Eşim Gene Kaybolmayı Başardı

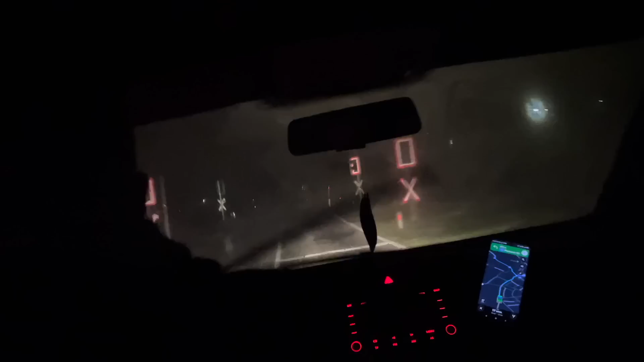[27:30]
Bir de uzunları açmışlar bazı araçlar. Gel bize doğru gelirken aşırı derecede zorlanıyor şu an. Spasiba. Allah kar tutmuş. Çok fena.